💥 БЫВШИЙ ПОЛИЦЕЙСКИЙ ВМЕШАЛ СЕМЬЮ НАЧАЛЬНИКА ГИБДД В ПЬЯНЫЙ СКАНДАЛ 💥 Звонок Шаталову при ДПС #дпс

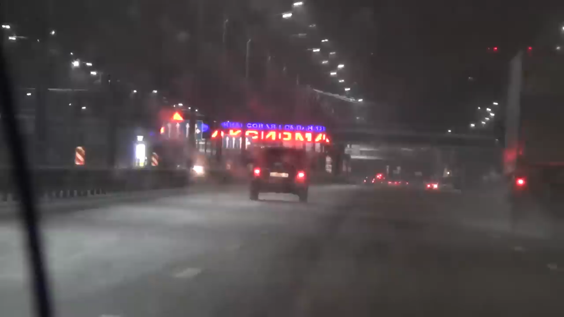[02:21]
Начал движение по Московскому проспекту. Поехал на поворот на Подгорное, на Антона Сенкова. Сейчас как-то его там в сторону как-то еще. Мы к военному городку подъезжаем.
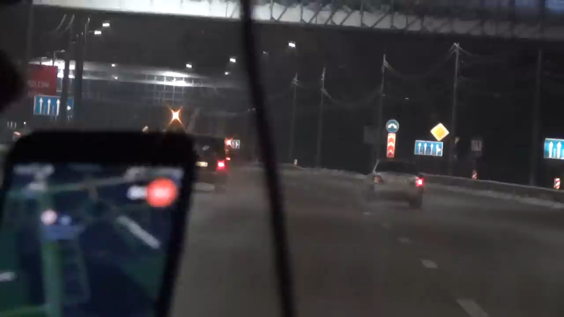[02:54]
Что-то его шатает нормально, да?
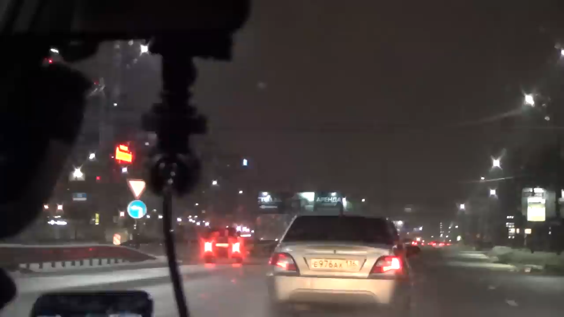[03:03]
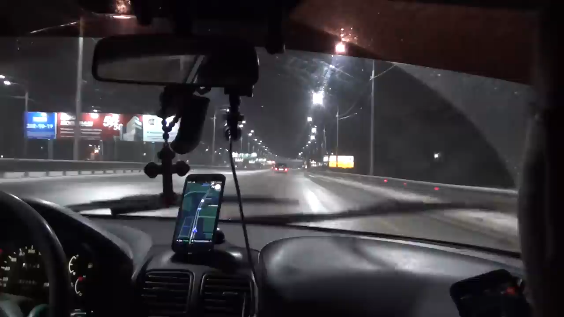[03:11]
На Ломоносова. Он только что развернулся в обратную сторону и на Ломоносова вывернул. Едем по Ломоносову. Внимание всем.
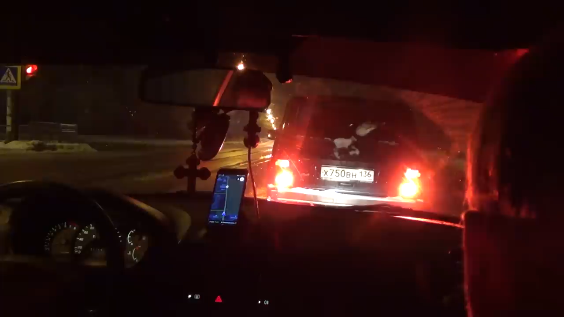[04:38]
Что у нас здесь за адрес? Ломоносова. Сейчас скажем. 114-10. 114 какой? 10? Да. 114-10 Ломоносова проезжаем. Едем в сторону СХИ, как это правильно? Смените камеру, да, смените камеру. 461, 461. Поворачиваем налево. Здесь во дворы. Так, что у нас во дворах? 114/14. Короче. 114/14.
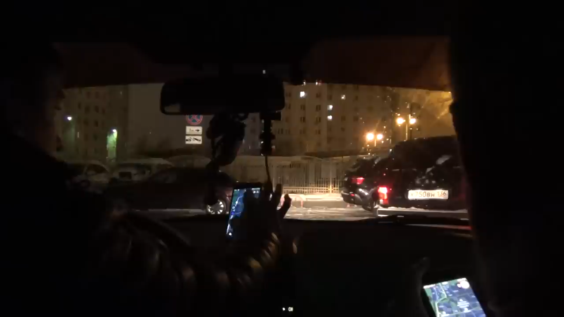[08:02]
Он здесь во дворы. Во дворах. И он что-то тартанул прям нормально. Я иду дома. 114/27. 114/27 во дворе дома здесь. Ух ты какой. Ух ты, он тут залез, короче. Он драпает.